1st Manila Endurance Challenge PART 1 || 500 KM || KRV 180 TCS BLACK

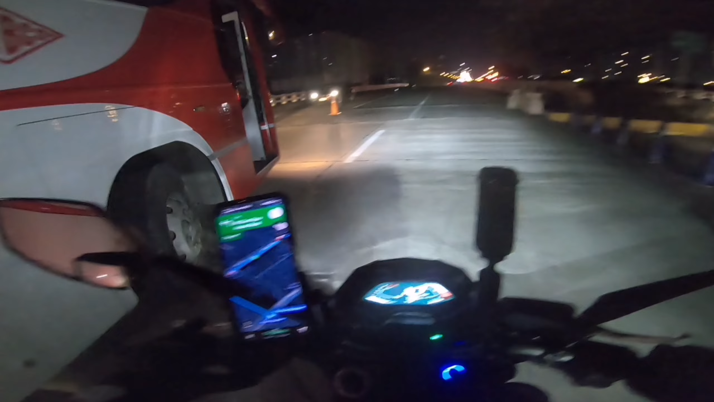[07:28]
kung saan ako na naman pinapadala na ito ni Google Maps.
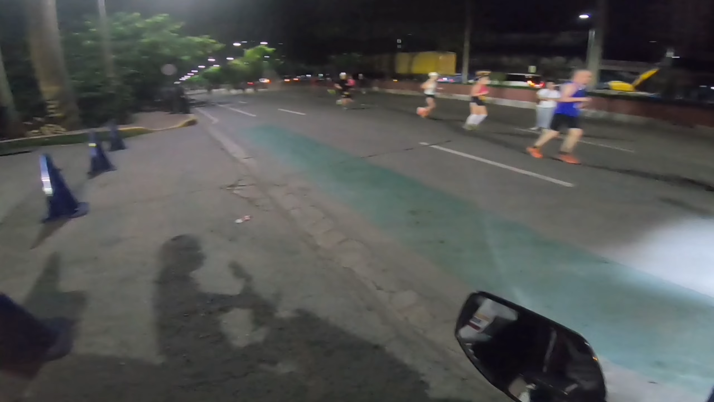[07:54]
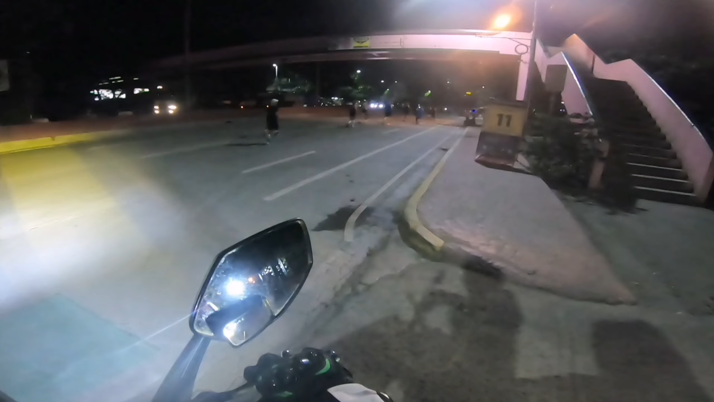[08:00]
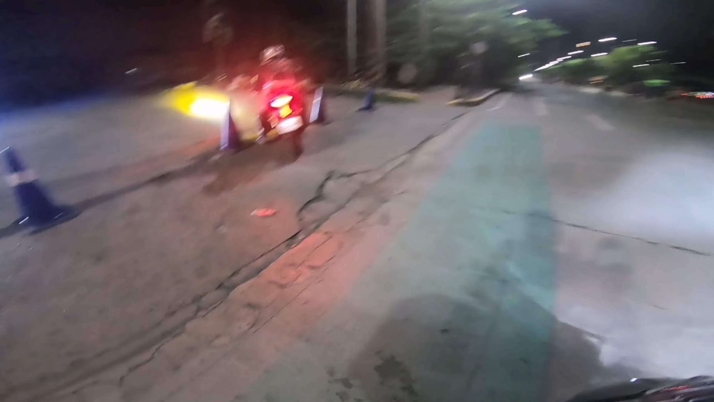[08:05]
Gunggong talaga to si Google Maps eh. Betke. Pwede naman pala dumiretso. Ah, pati yung Google Maps!
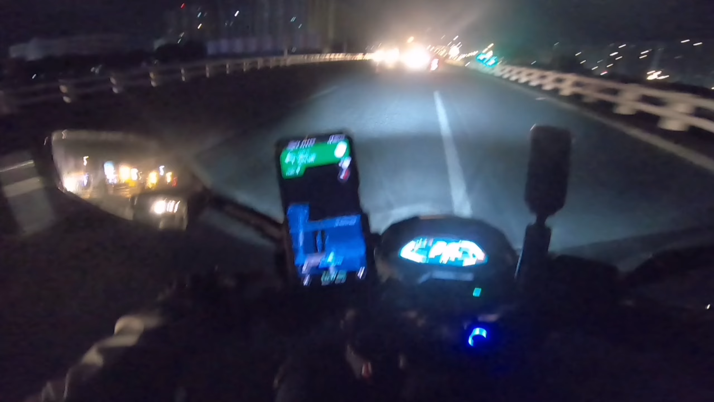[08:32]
Ano ba nangyayari? May ano pala dun?
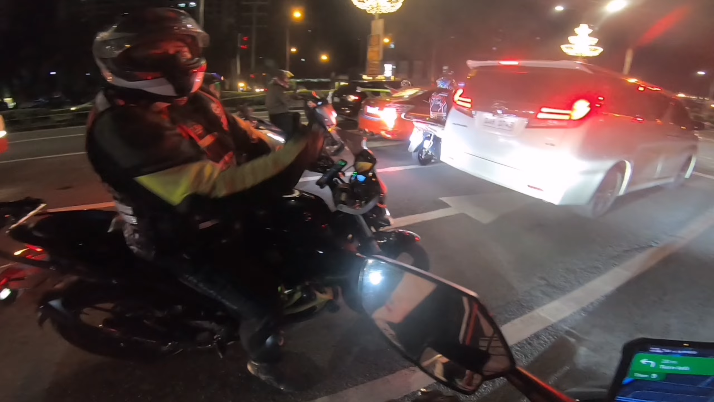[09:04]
Dami na natin. Ano ba yung tinuturo ni Google Maps? Ano ako? Oo.
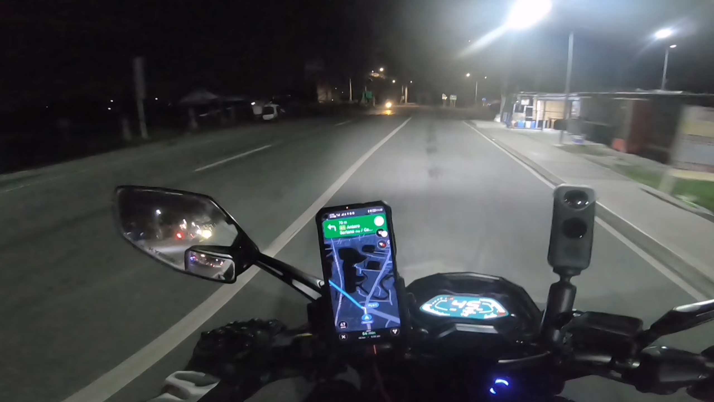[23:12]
Saan yung likuan ng puta? Dito ba? Yun, tama! Yahoo! Yahoo! Yahoo!
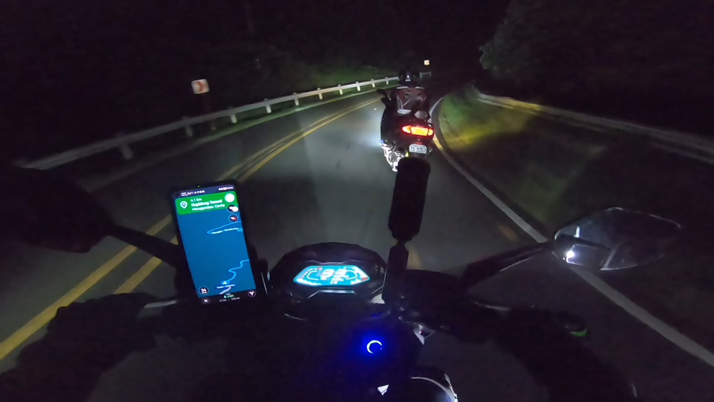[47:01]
Dito bangkingan pabalik ko tapos pag ganun pag ganun ang galayan ulit ano